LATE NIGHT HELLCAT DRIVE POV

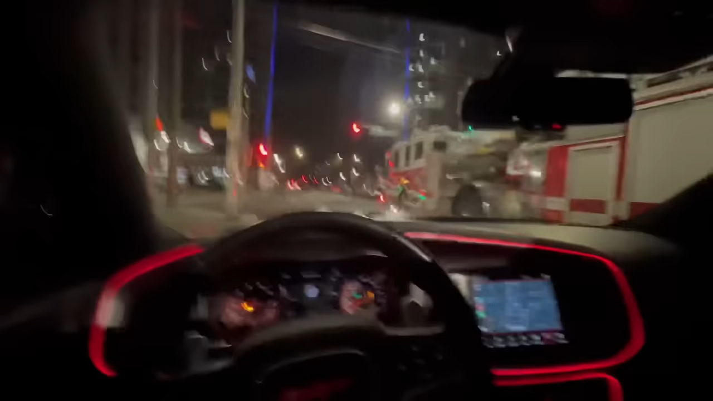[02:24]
But we is in the city, man. Fire trucks running red lights. Humans outside at 1 a.m.
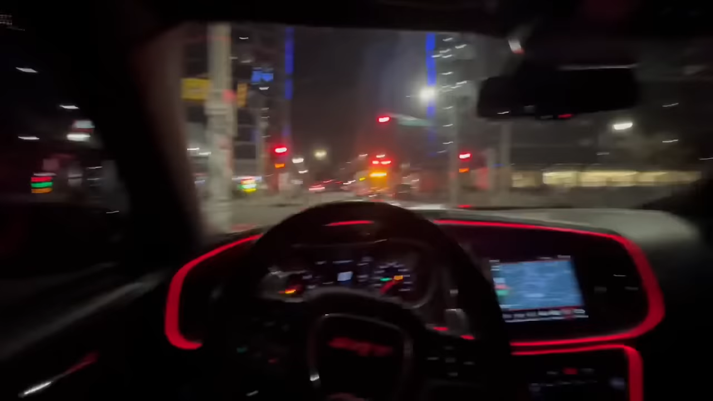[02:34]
I'm finna just do what I'm saying. Go through a little cruise, do a little nighttime cruise for y'all. Feel like I'm talking too much, but hey. God damn. Them downshifts with them headers on the Hellcat.
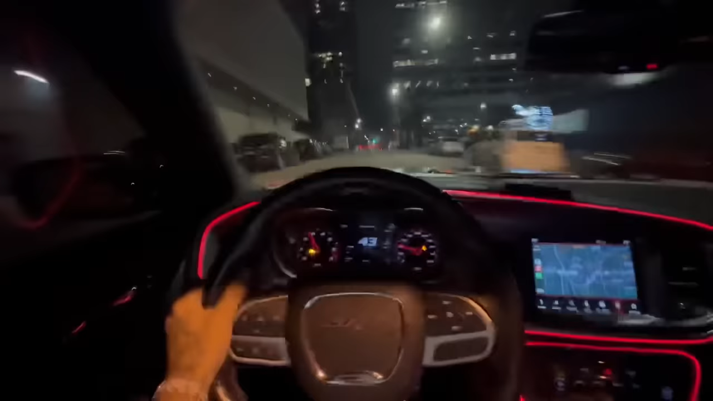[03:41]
Time POV in the city of Atlanta. But these roads, if you live anywhere in the city, anywhere, downtown roads, majority of the time are trash, because like it's just so much. I honestly don't know why the roads be messed up. I just know they be messed up. Like, look at this, bro. This is insane.
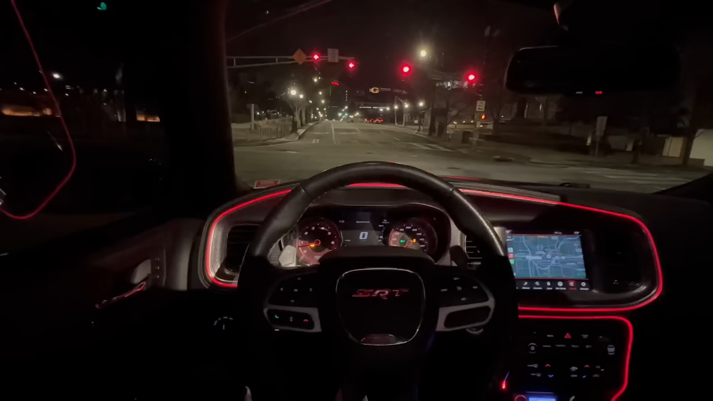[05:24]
I was thinking about making it quiet, but it's just like every time I hop in it and I just hear them downshifts, I just be like, bro, I love this shit. Like, it don't get no better. He rose though.
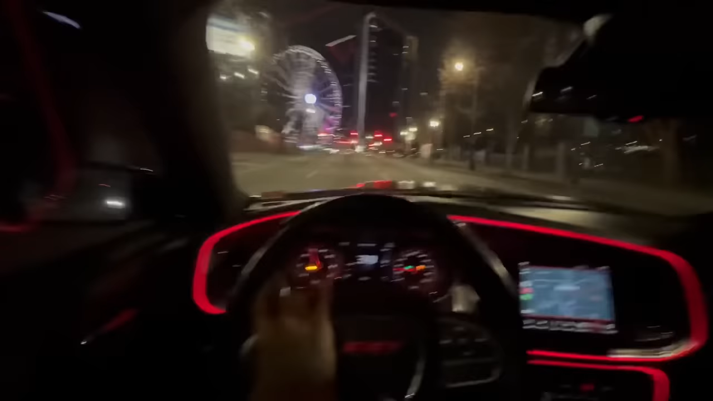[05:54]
I see the what's that called? The swirly donut thingy. Got the Olympics right there going on, see what I'm saying? Got Waffle House right there. Get y'all boys a tour of the cities. Tour of the city of Atlanta, man. If y'all ain't from Atlanta, y'all wanna come to Atlanta, just know Atlanta is not what you think. The traffic is bad. Got people cannot drive.
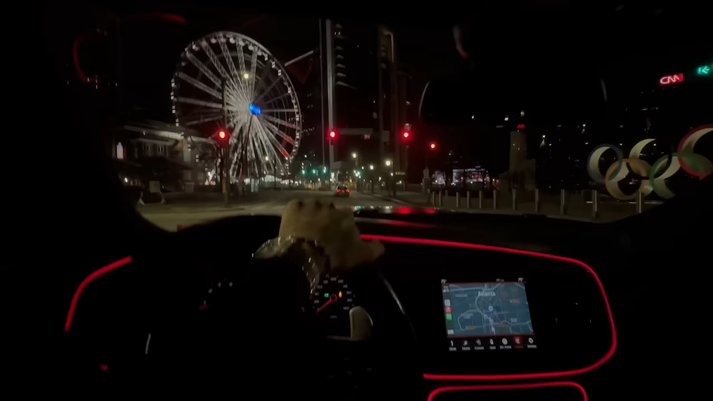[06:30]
Cops on every corner. What else? It do be food places to eat late at night if you live in the city. If you don't live in the city, then I don't really know what to tell you. But like, I know other states, they be like, it's food. Like, if you live in New York, for instance, they be like, it's food. Like, you always gonna be able to get some food. It's late in Atlanta, but it's only in the city. Or if you live in certain places, you probably got a little spot you go to or what and whatnot. But in Atlanta, it's, you can only find that in the city.